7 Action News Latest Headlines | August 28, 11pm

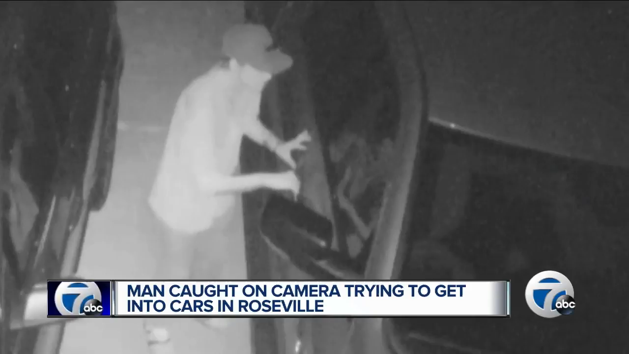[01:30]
A Roseville neighborhood on alert after someone was caught on camera trying to get into cars. This security video was recorded early in the morning when the owners were sleeping. They say this has happened here before near the I-696 service drive in Gratiot. The owners posted the video on Facebook to warn others living in the area.